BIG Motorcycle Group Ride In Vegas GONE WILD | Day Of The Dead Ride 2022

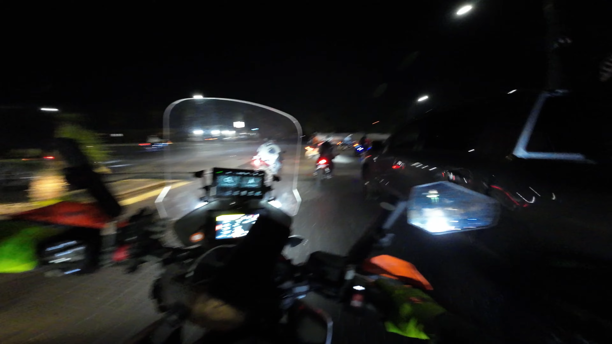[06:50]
A lot of people. All going left. There's a car in the middle there.
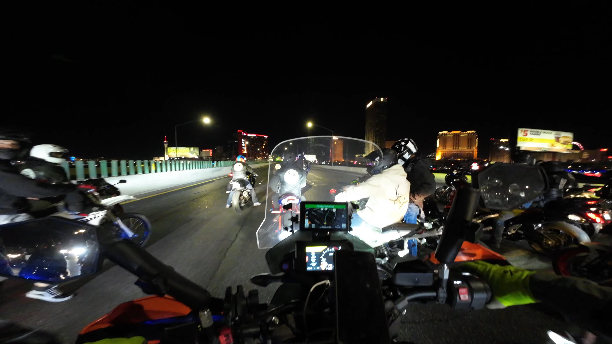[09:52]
On the strip, shutting it down.
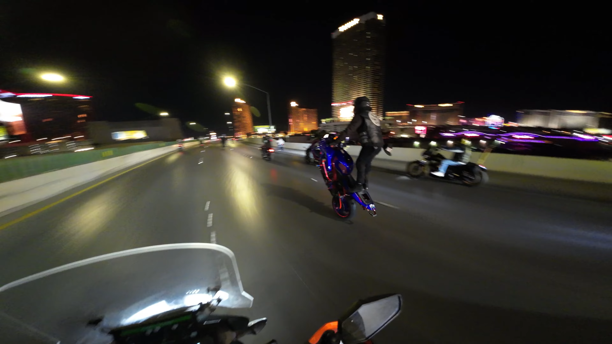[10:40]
Strip in the background. I need that shot.
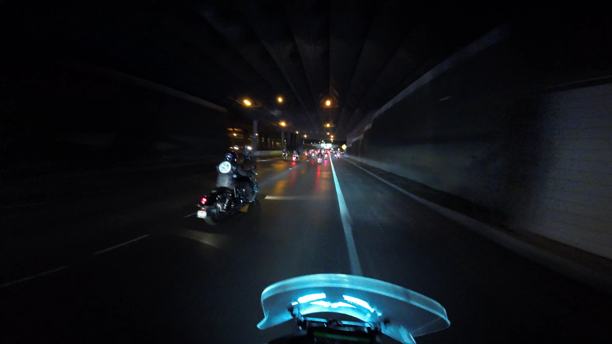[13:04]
A lot of freaking people. It's a pretty dope shot.